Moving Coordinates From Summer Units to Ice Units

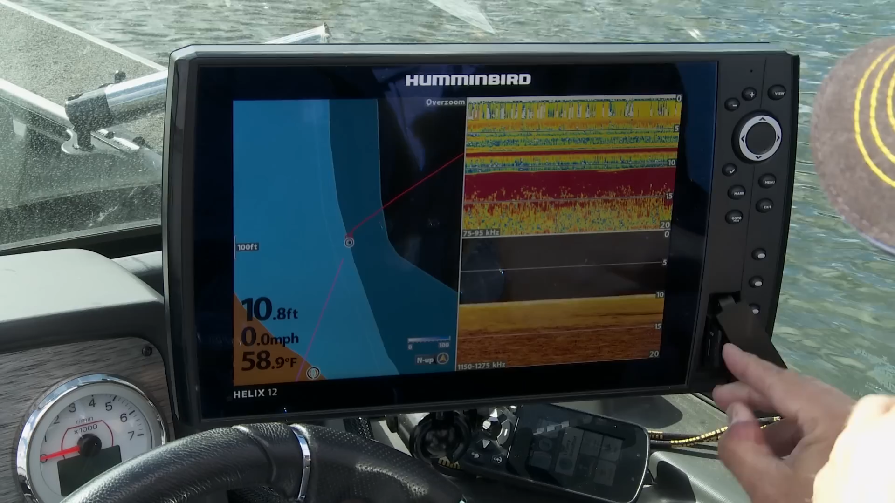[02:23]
On screen: depth 10.8 ft, water 58.9°F, speed 0.0 mph
And then it's as simple as walking through this process, and you know, one thing I'll say about these Hummingbird Helix units, I've never seen sonar units in my life that are so simple to run.
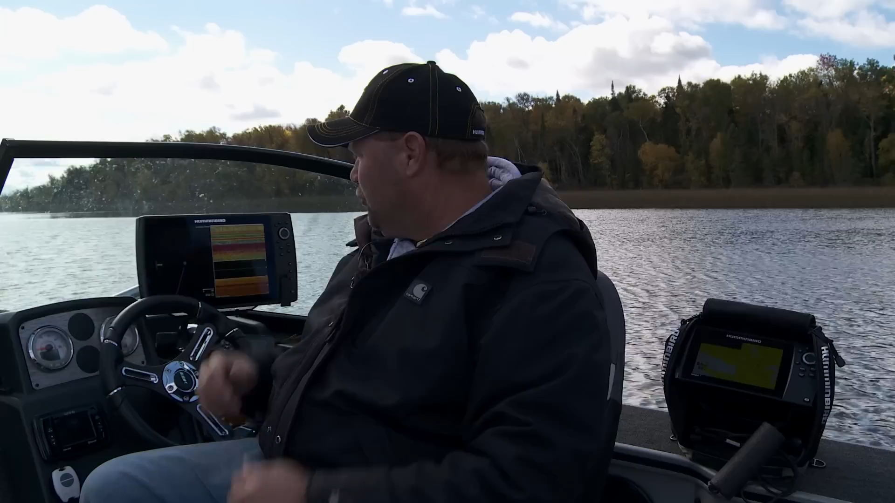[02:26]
And they've done such a good job of making it easy.
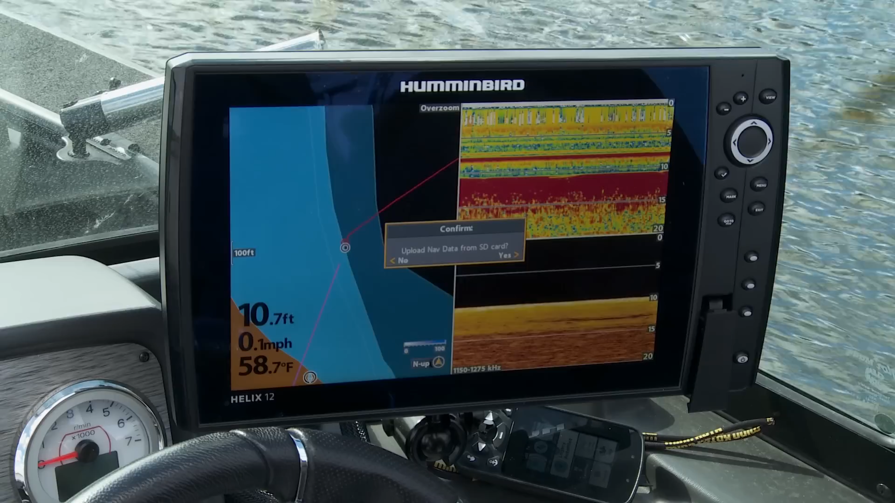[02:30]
On screen: depth 10.7 ft, water 58.7°F, speed 0.1 mph
So if you watch what I do here, all I'm gonna do is I'm gonna do one keystroke to menu,
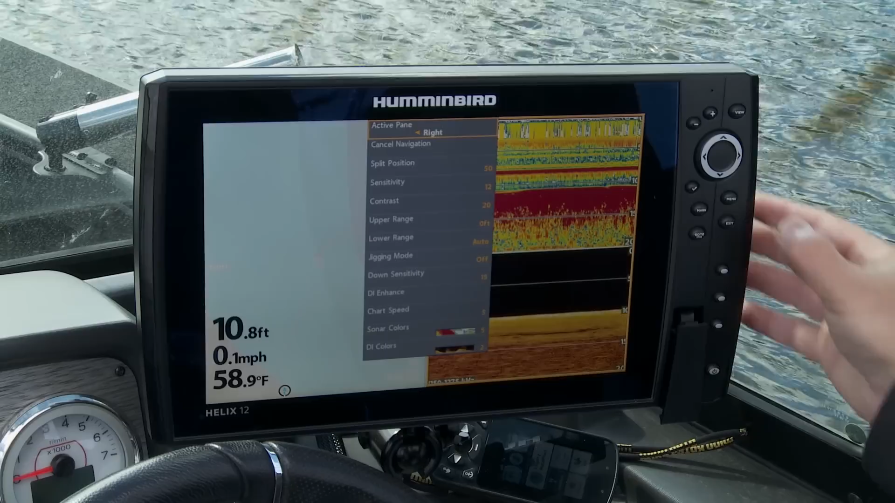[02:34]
On screen: depth 10.8 ft, water 58.9°F, speed 0.1 mph
I'm gonna do another one here, and I'm gonna roll over to nav. And you can come right down here to waypoints.
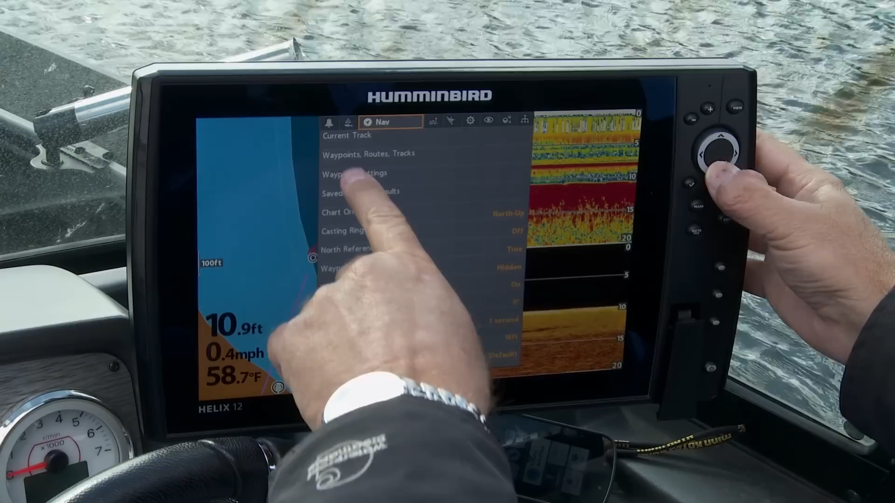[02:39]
On screen: depth 10.9 ft, water 58.7°F, speed 0.4 mph
All I'm gonna do is go to waypoints.